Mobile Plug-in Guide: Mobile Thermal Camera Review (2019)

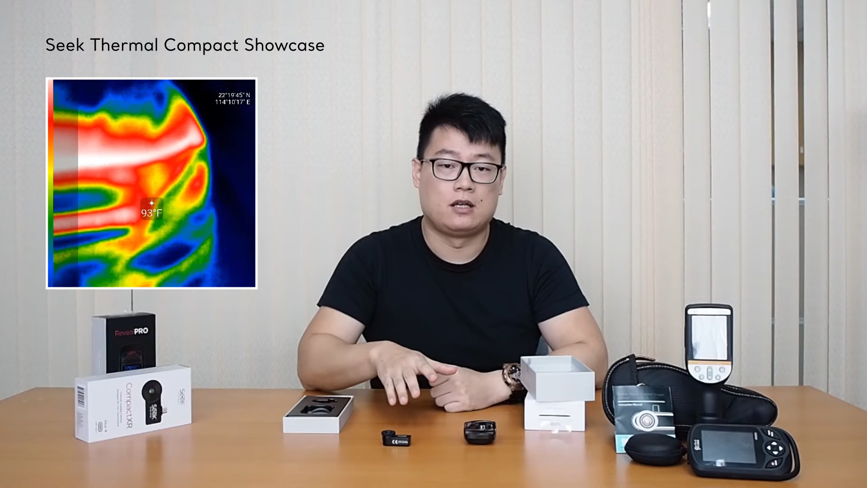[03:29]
On screen: spot 93°F
The temperature range for this goes from minus 40 to plus 626 Fahrenheit. Some of the other features are similar are photo taking, videos and it's also got 9 colour palettes as well as auto-emissivity.
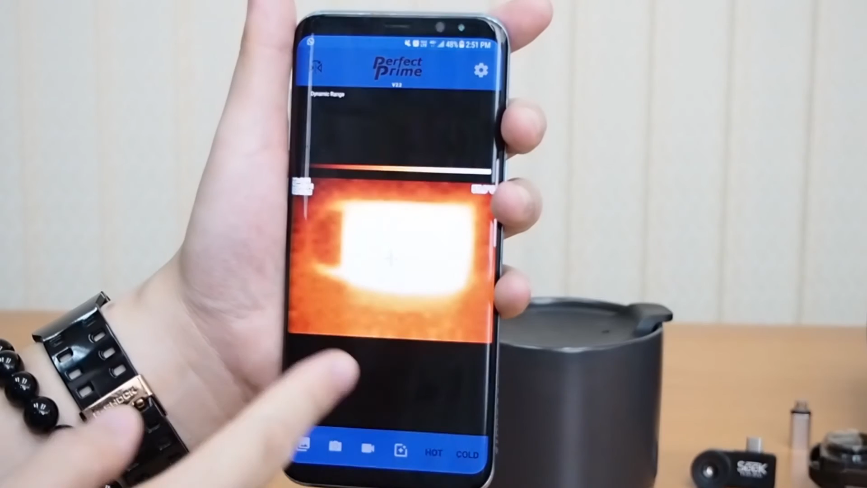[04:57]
Once you click on here you can see the thermal image of the cup which is shown as around 55 degrees celsius on the surface.
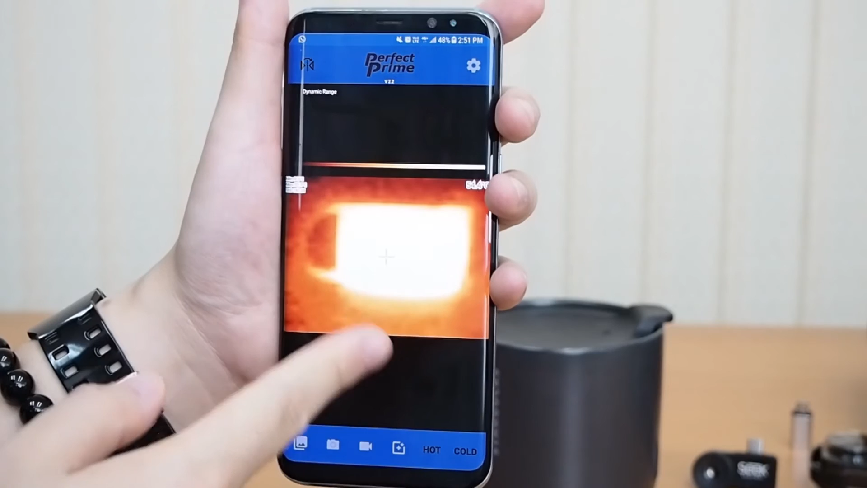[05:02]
Now once you've entered this mode you've got a couple of different options here.
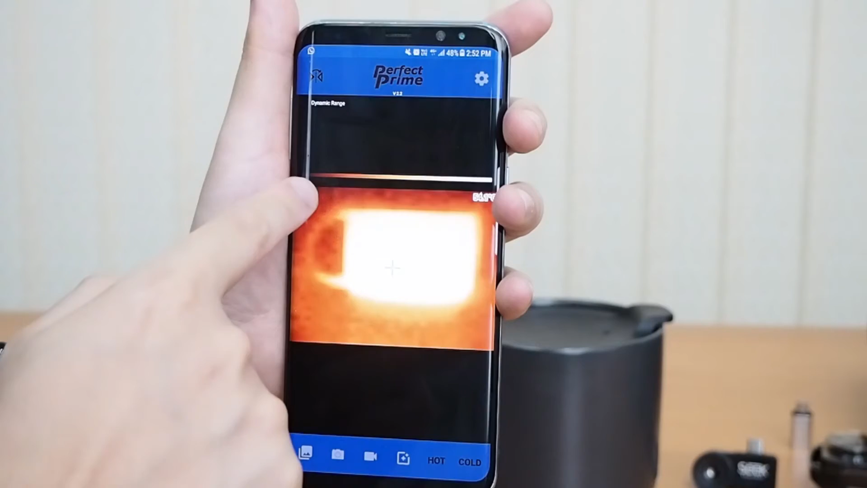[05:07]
You can click at the top here to change the color palettes.
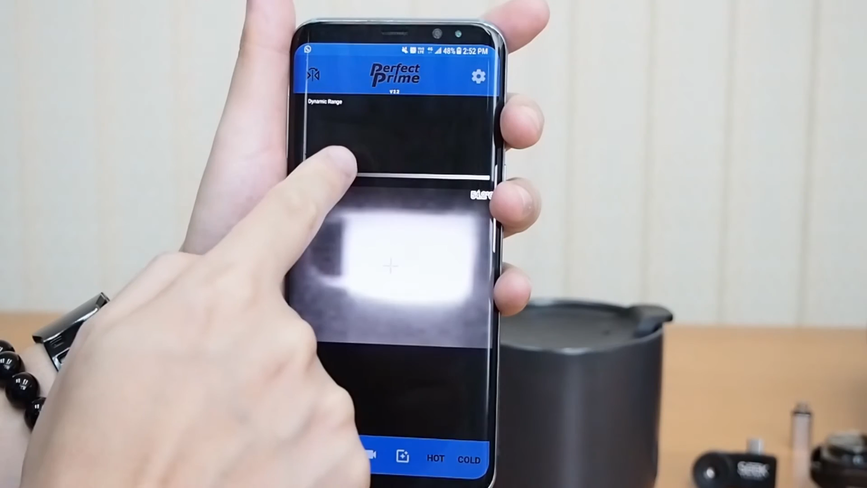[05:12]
In total there's 13 different color palettes at the top here. The purpose of having these different color palettes is so that you'll be using a thermal camera on different objects,
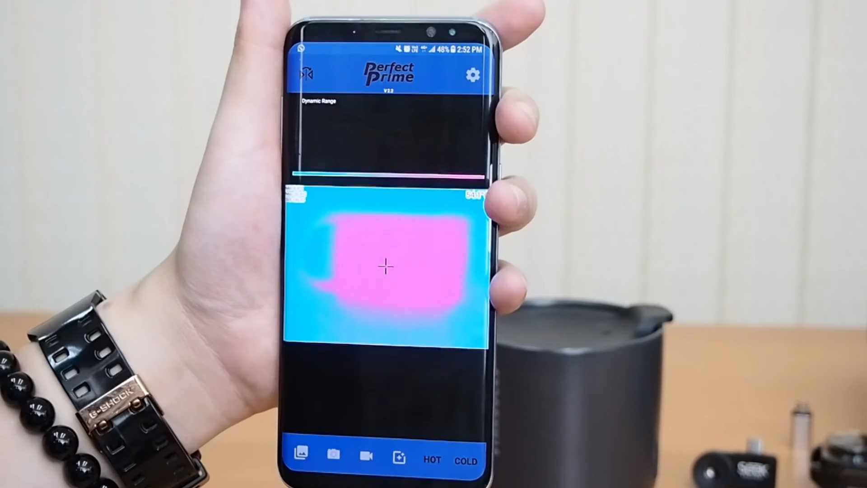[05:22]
different materials and we found that changing the color for different applications may help you see the thermal differences in the objects more clearly.
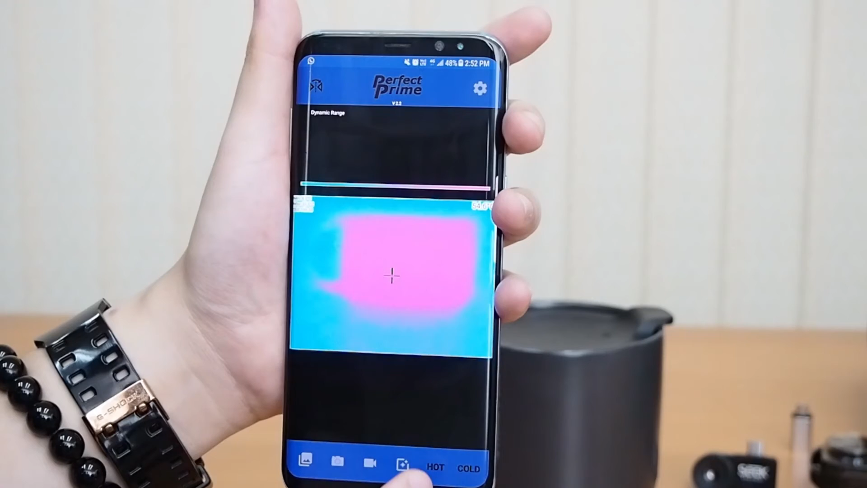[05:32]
Now this button not only changes it to the thermal image but you can change it in this way where it's like a thermal overlay so you can see the visible image behind and the thermal image on top.
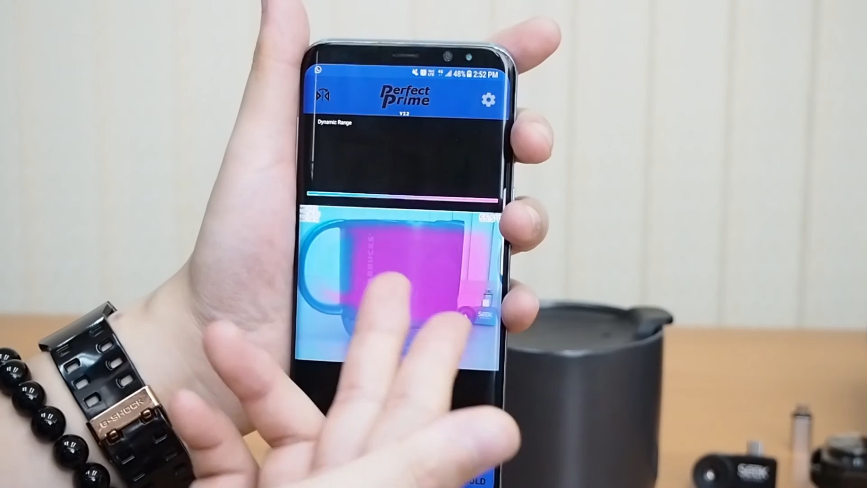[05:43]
So in conclusion it's a very basic thermal imager. We have aimed this at entry level users.
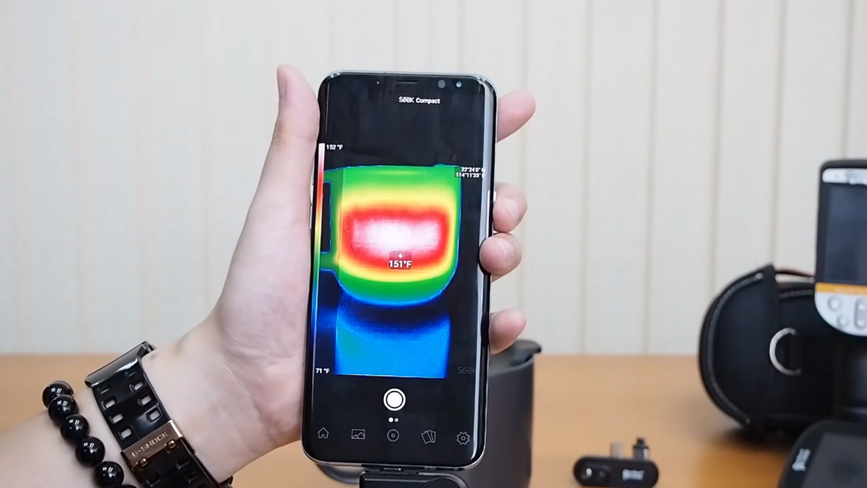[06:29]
On screen: spot 151°F, scale top 152°F, scale bottom 71°F
This one here is the home screen.
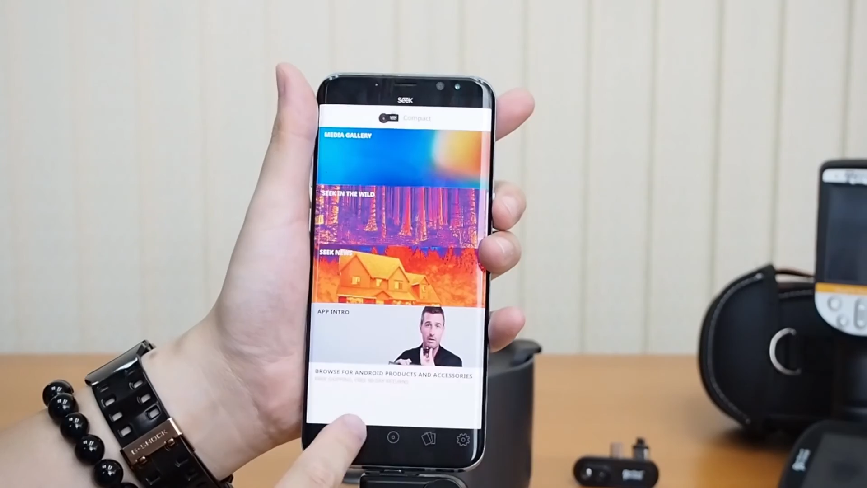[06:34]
Next one along is your media gallery. Going back you've got the camera. Now I'm going to go over some of the features on the camera for the Seek Compact. Now it's in the normal mode. You can see that it's got a central point showing the temperature which is about 145 now. The next icon along here will automatically add two
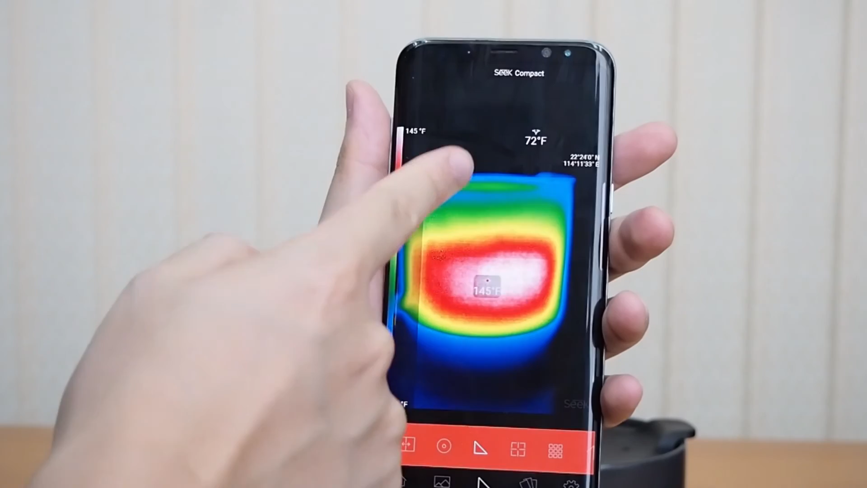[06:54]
On screen: spot 145°F, scale top 145°F
dots onto the screen which shows the hottest point on the screen and the coldest point. The next icon along will remove all points and you've just got the thermal image.
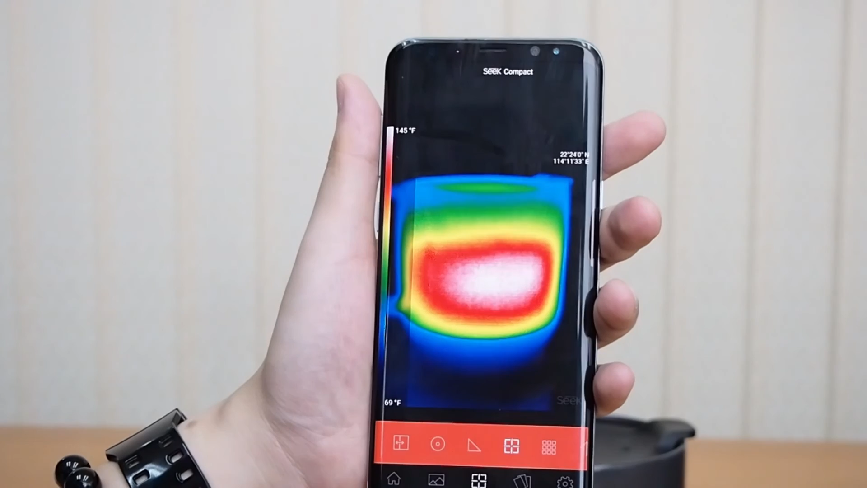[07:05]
On screen: scale top 145°F, scale bottom 69°F
The last one on the screen will show the scale in different intervals and we head right back to the start.
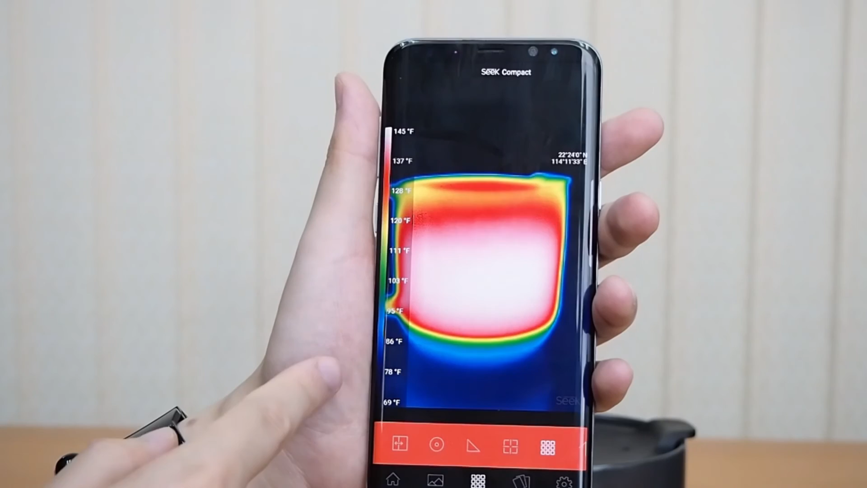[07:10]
On screen: scale top 145°F, scale bottom 69°F
We've got half thermal and half visible.
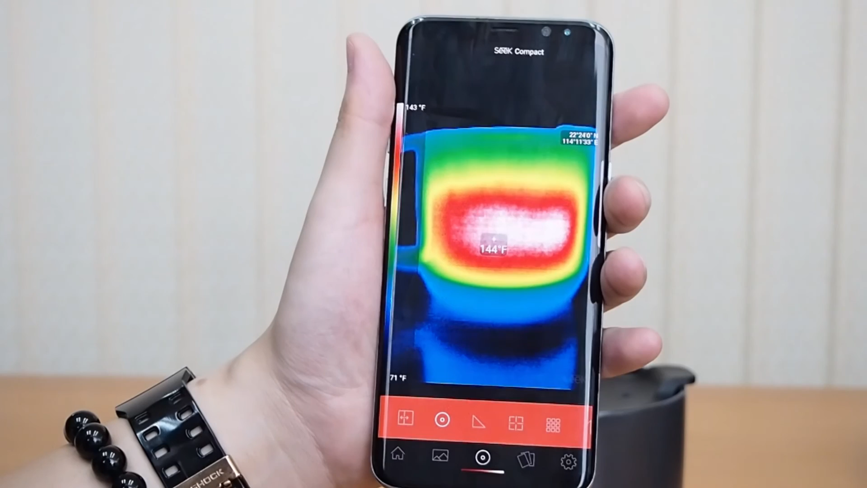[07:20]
On screen: spot 144°F, scale bottom 71°F
The next feature on the Seek Thermal Camera app is to go down here and you can see we've got different color palettes. Nine in total. The first one, the default one that we have is Spectra.
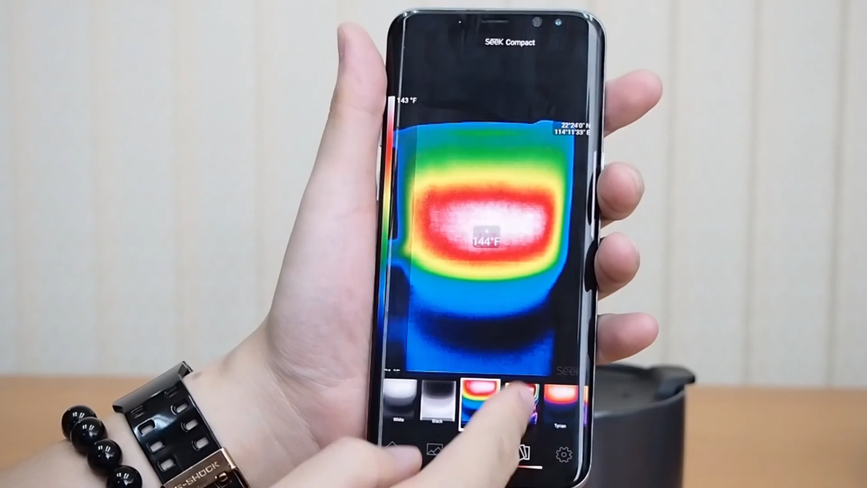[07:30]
On screen: spot 144°F
Next one along is Prism, Tarion, Iron and basically the whole purpose of the different color palettes is that you may have different applications,
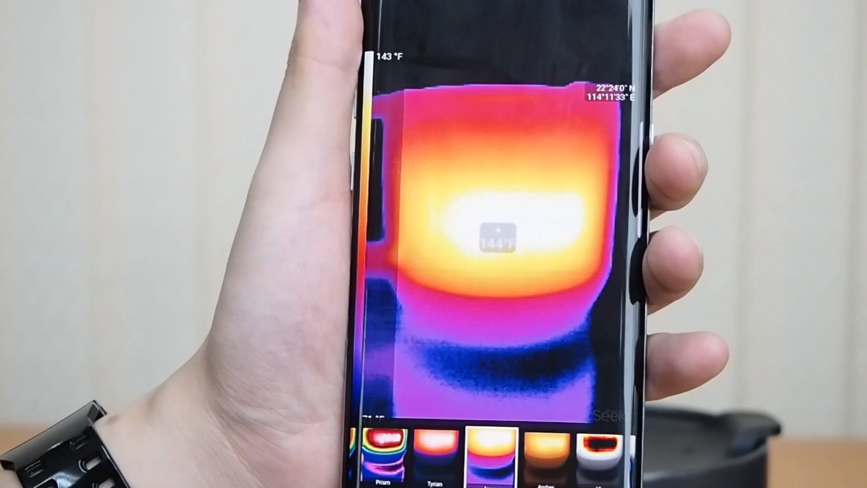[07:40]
On screen: spot 144°F, scale top 143°F
different materials and you can view the thermal images more clear in a different color palette. Well that's it for the thermal camera series.